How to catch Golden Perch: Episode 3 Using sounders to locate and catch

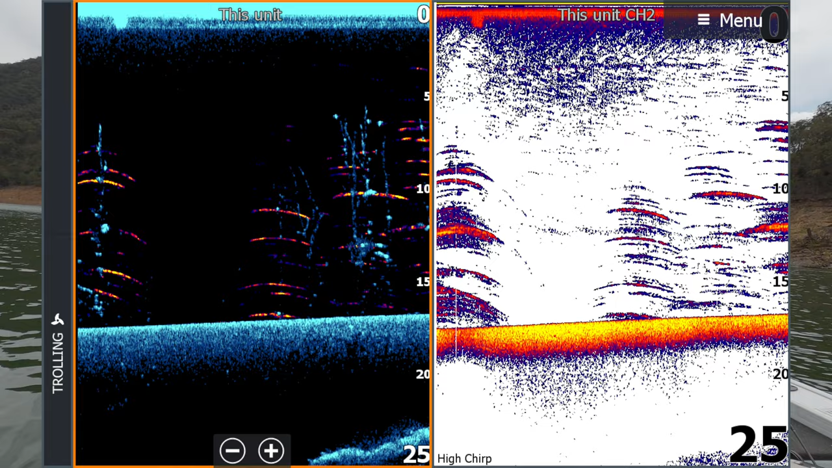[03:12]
with the fish reveal showing the arches on the left hand screen and then if you look on the right you can just see those shots those arches that are just that little bit more defined they're your fish
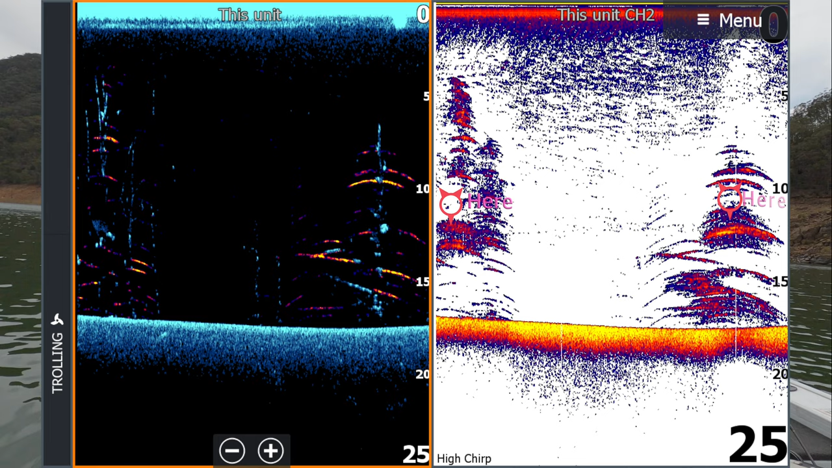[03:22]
so for any of you guys out there thinking well I don't have down skin or any that sort of stuff
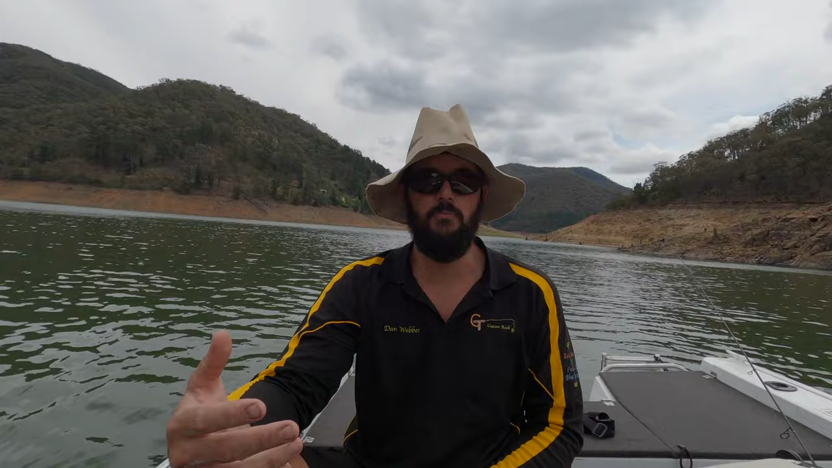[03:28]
me sound is a few years old I can't sound them out you can so where's
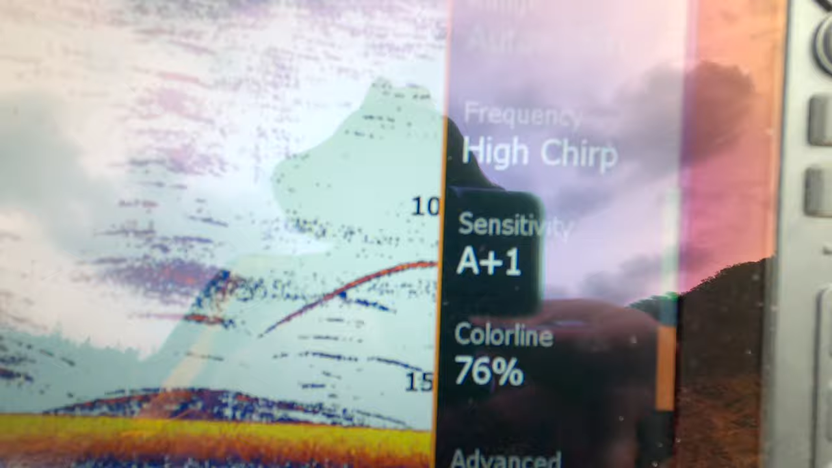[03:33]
the menu I'm on high chirp I've got my sensitivity sensitivity up
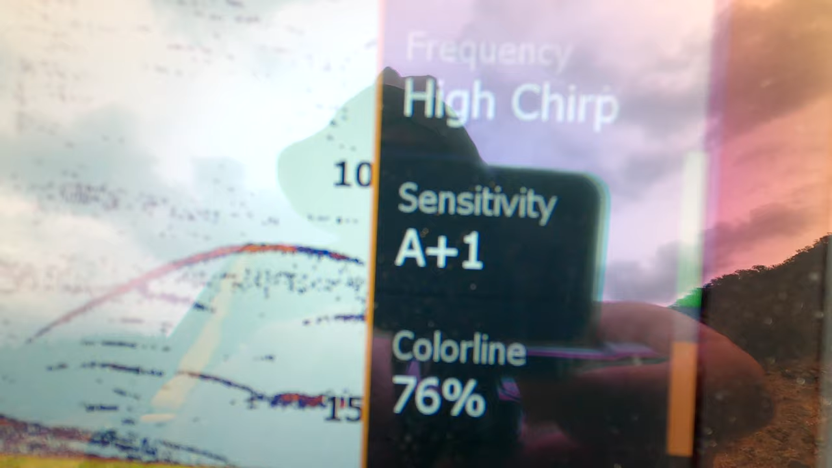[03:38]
just one oh there you go look at that that's classic that's a fish that just
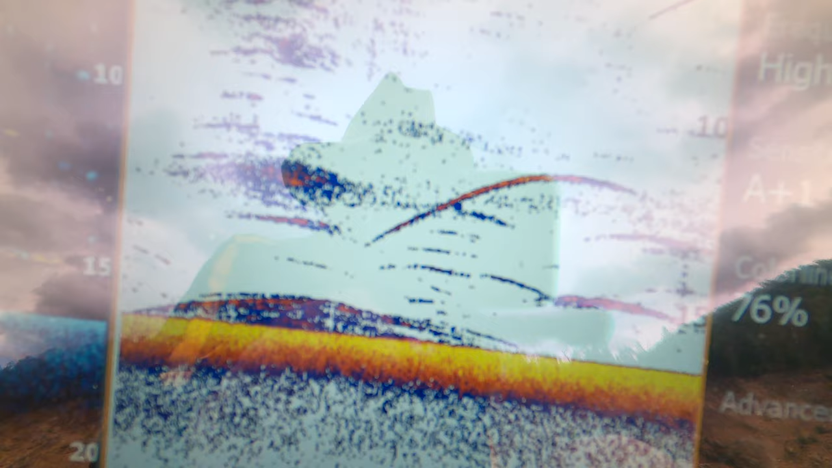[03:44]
um cruise through underneath us there there's a stack of them here actually this is really really good
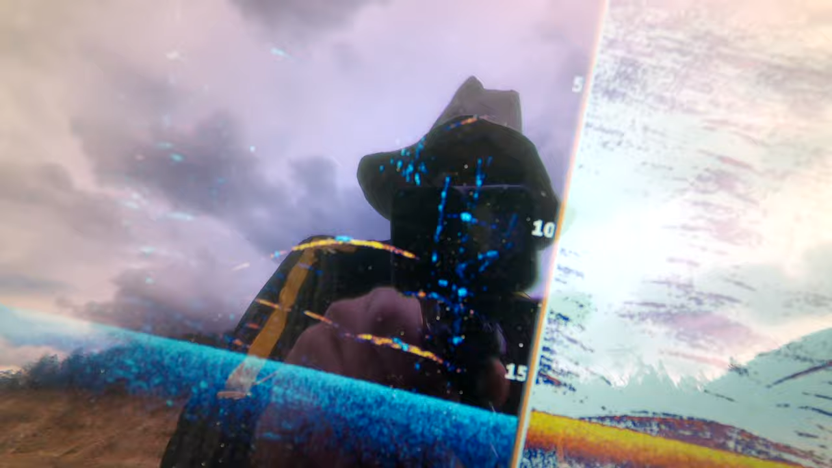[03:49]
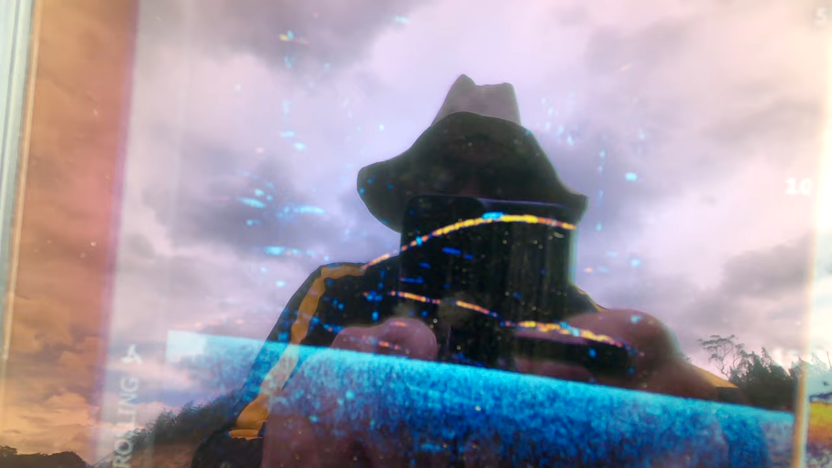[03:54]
I'm just going to pull up the sounder there how cool is that I'll take a quick screenshot so I can show you that as
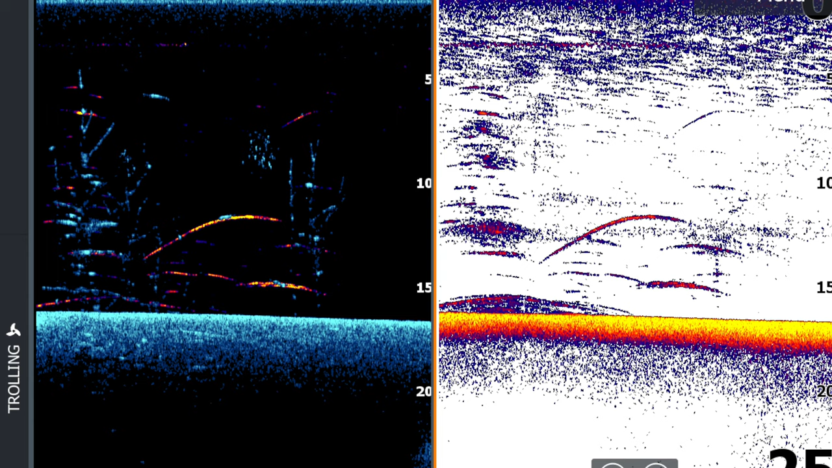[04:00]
well and there he is in the 2d right all right where are we so
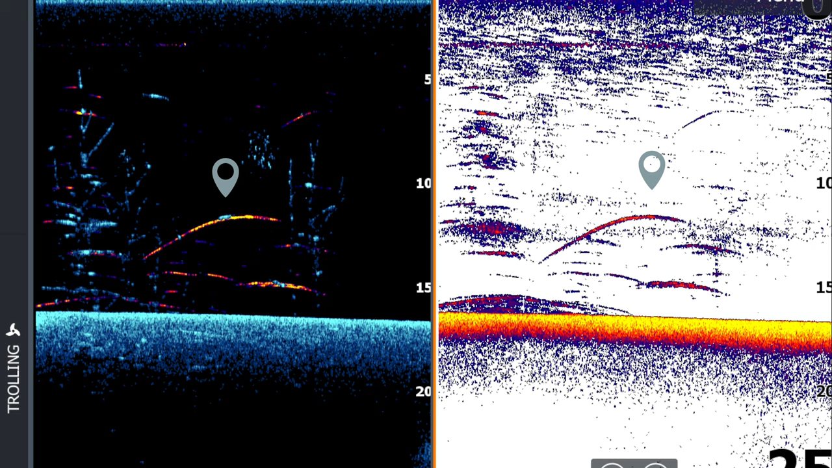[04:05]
I'm running high chirp on my 2d sonar I've got the sensitivity up just one color
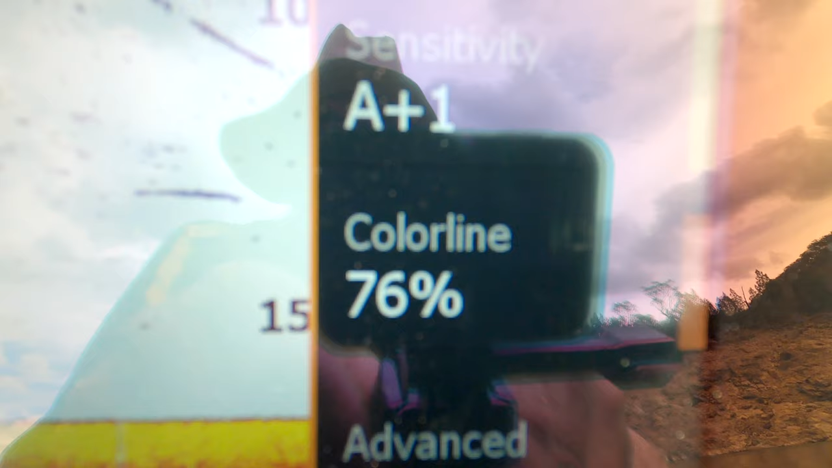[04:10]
lines at 76 percent now in the advanced what have we got noise
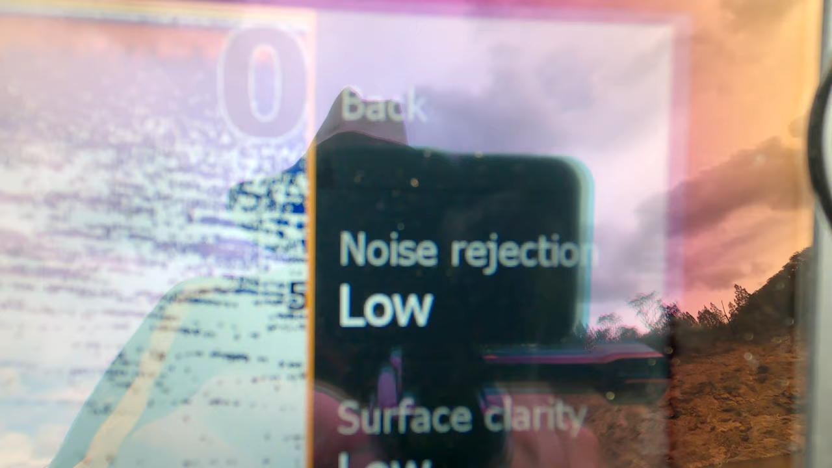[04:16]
rejection low so yeah I'm going to get this bit of clutter up here but that doesn't worry me I can tell the difference
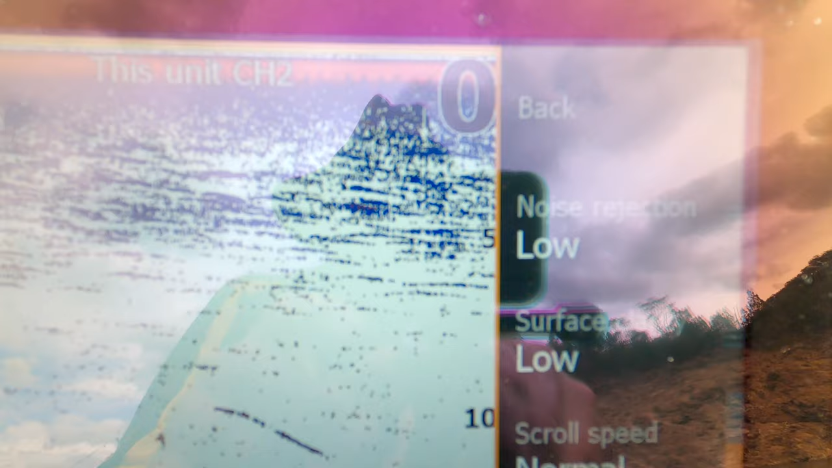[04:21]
between what's fish and what's not anyway um or
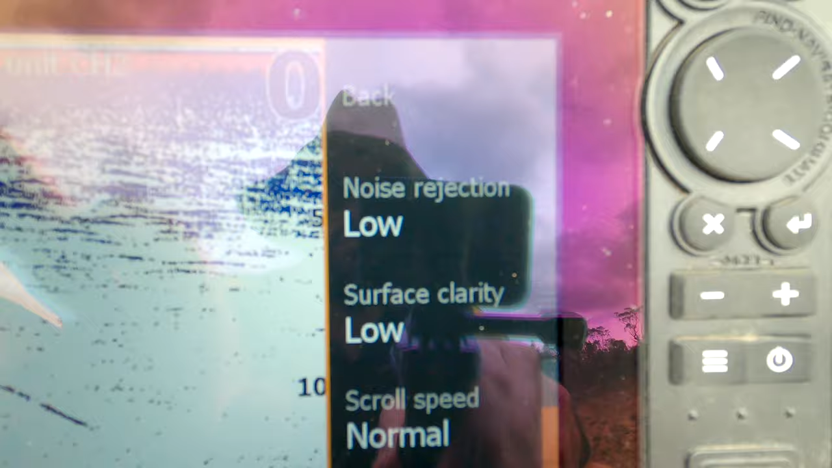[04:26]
structure whatever it might be come back here um
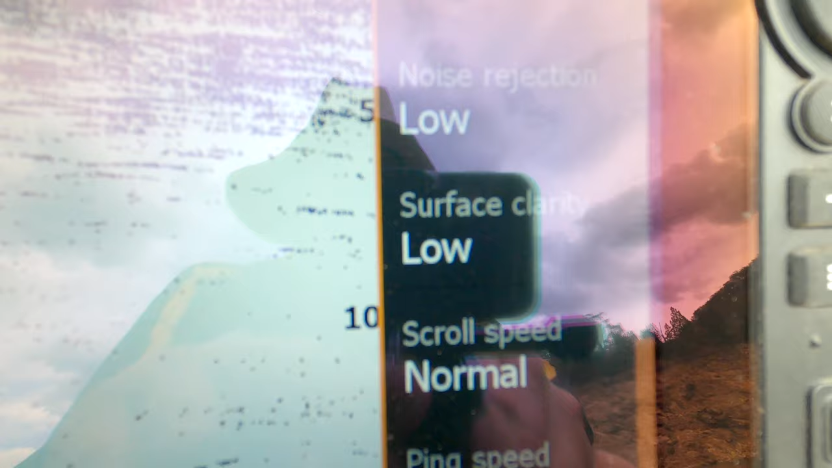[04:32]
surface clarity is on low as well again you know what's
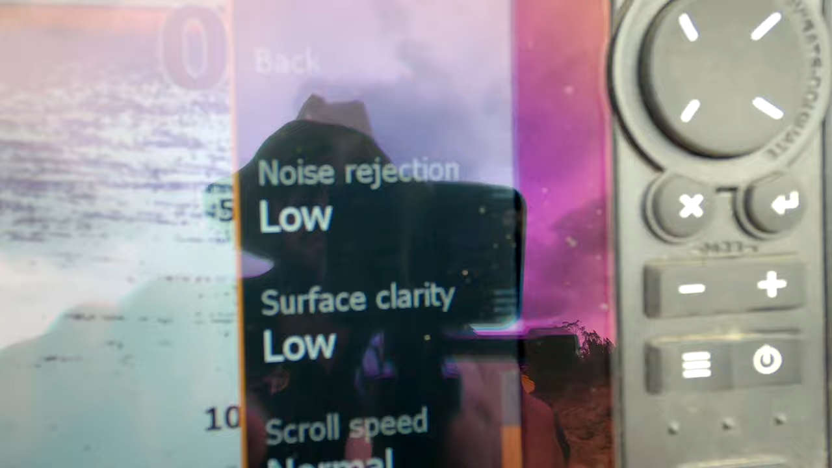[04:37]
we're going to go here high it's going to cut
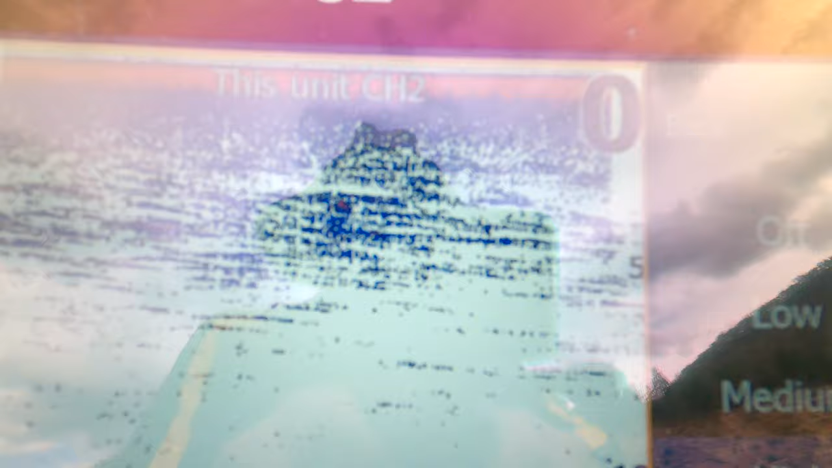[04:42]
all that out of there right which is fine all good and well look
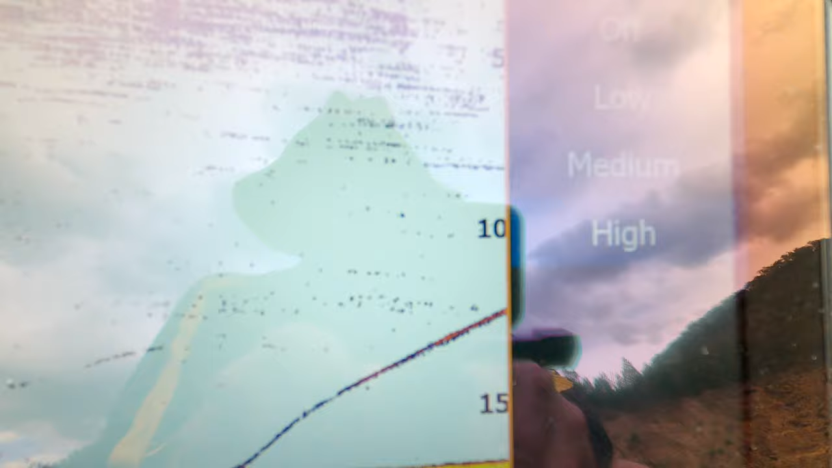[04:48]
at that you're still going to see a fish because that fish is actually sort of cruising along with us at the moment underneath the boat more or
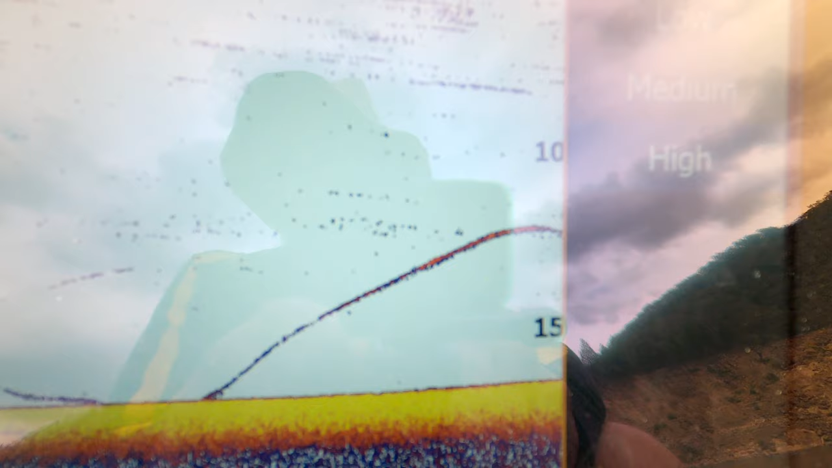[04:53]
less so you can see he's come up off the bottom
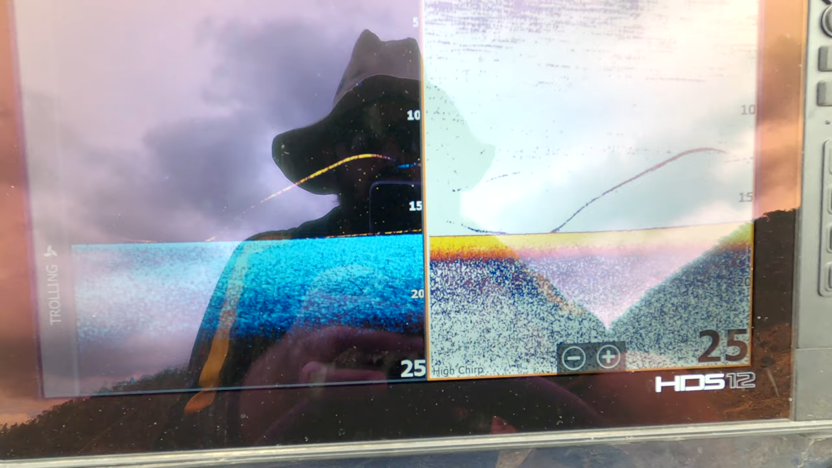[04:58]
and he's not alone that's a score
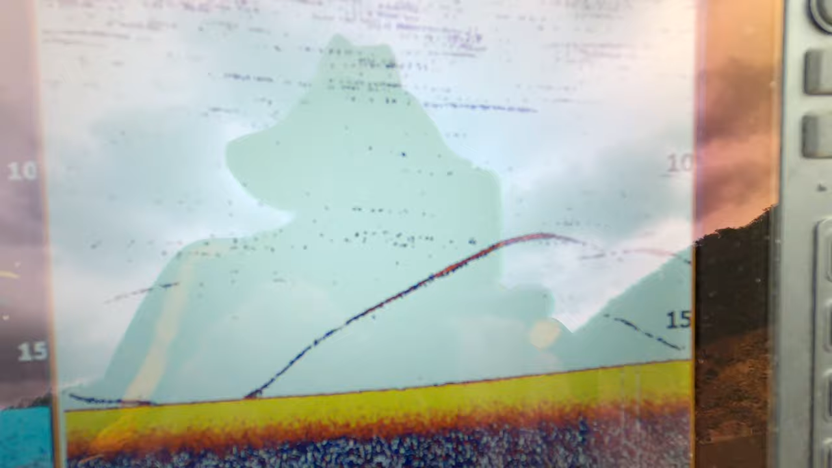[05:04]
if you're fishing amongst that speaking of which look